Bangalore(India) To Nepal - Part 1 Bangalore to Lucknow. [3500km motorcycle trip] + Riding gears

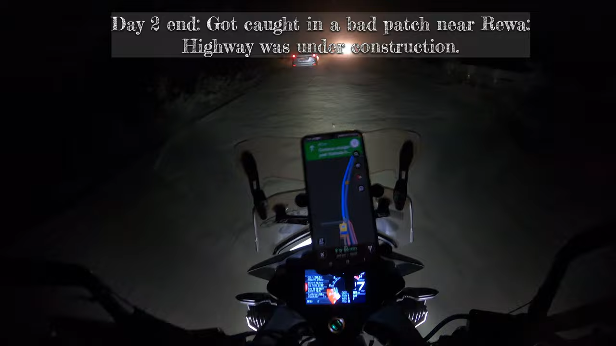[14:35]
सो देयर वाज सम रोड कंस्ट्रक्शन गोइंग ऑन नियर रीवा. हम लोग उसी में फंस गए. इट वाज डेड ऑफ द नाइट. इट वाज पिच डार्क. देयर वाज ऑफ रोड एंड ट्रैफिक वाज आल्सो कमिंग फ्रॉम द ऑपोजिट साइड.
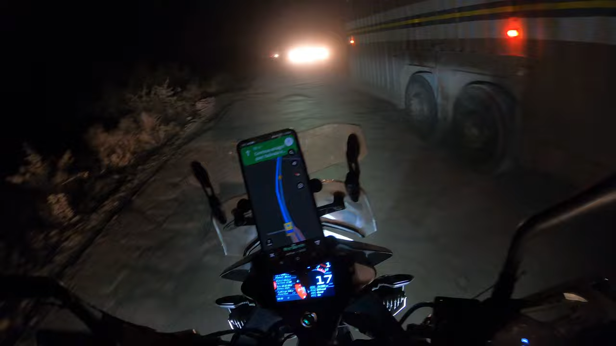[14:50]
सो वी समहाउ बेयरली मैनेज्ड टू सर्वाइव.